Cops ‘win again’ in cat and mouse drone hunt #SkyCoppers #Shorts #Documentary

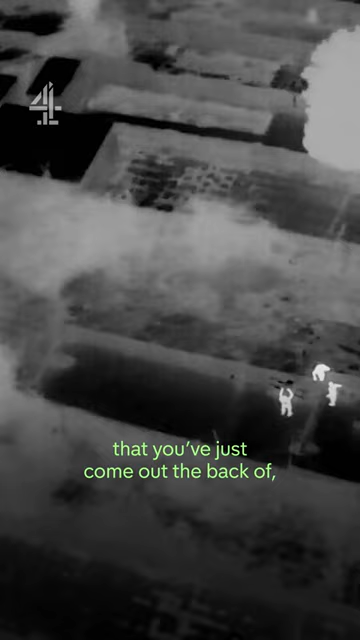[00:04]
and I haven't seen anyone come back until you guys have come into the garden received.